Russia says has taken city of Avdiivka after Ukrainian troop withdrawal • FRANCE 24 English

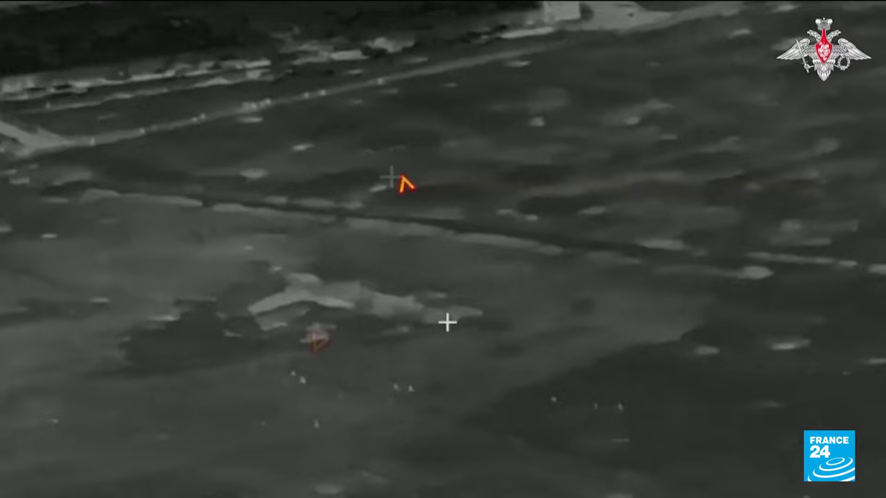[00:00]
These images were released by the Russian Ministry of Defence on Sunday.
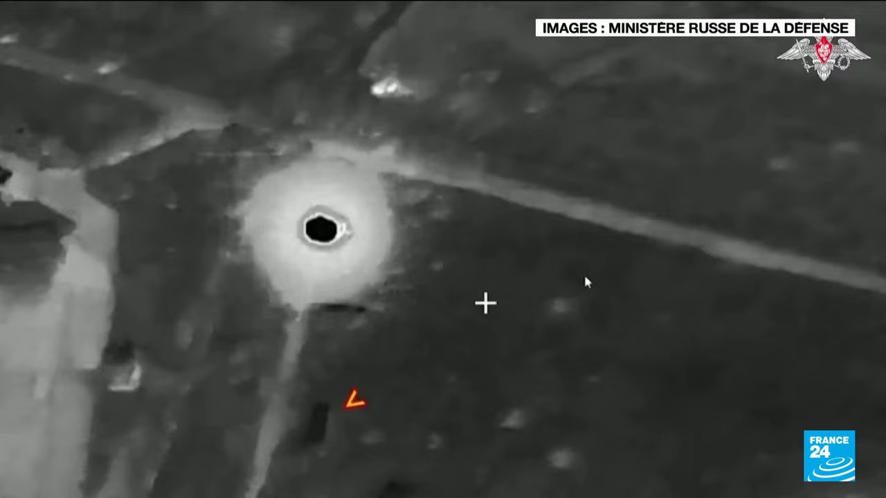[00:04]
They claim to show Ukrainian soldiers under intense enemy artillery fire near Avdivka,
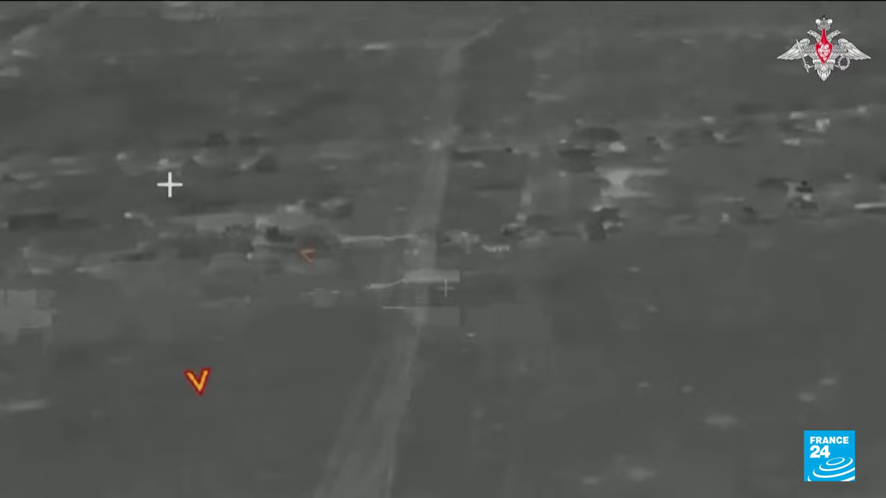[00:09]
a town in the Donetsk region that Russian forces say they're now in complete control of.